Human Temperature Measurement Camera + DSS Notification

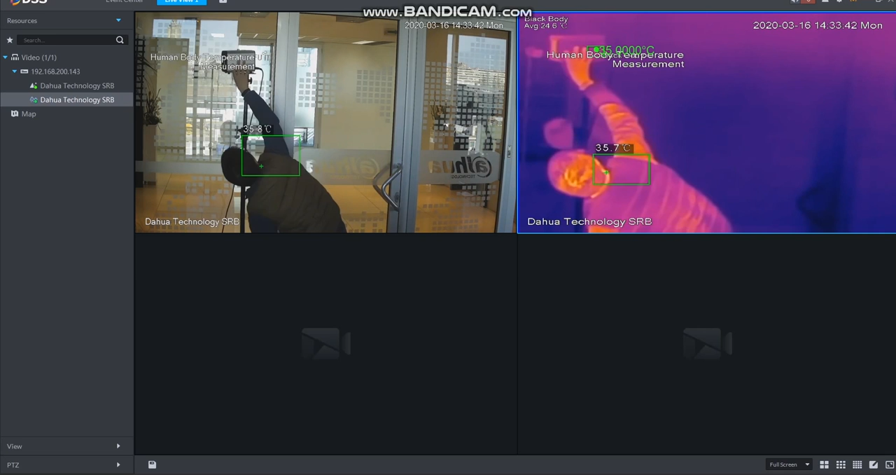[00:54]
Black body abnormal alarm is trigger.
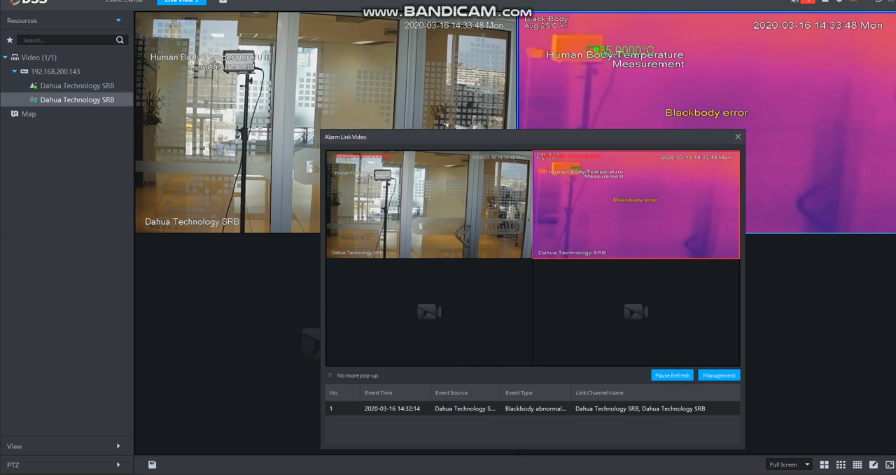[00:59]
Black body abnormal alarm is trigger. Black body abnormal alarm is trigger. Black body abnormal alarm is trigger.
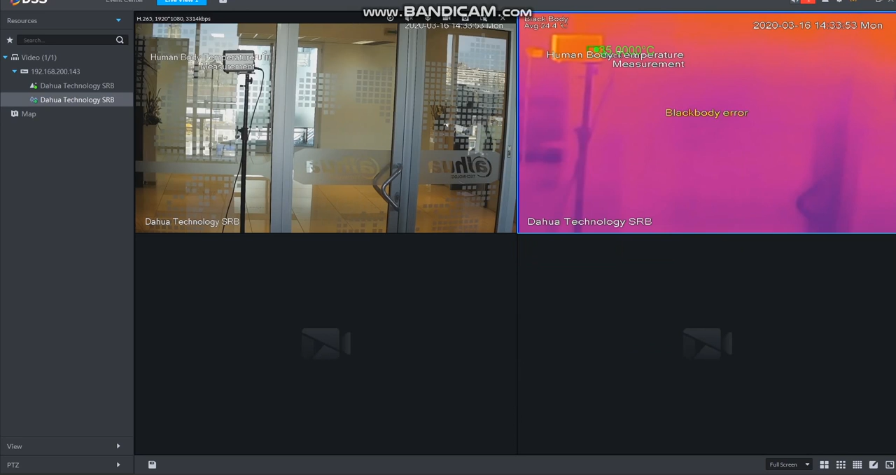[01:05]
Black body abnormal alarm is trigger.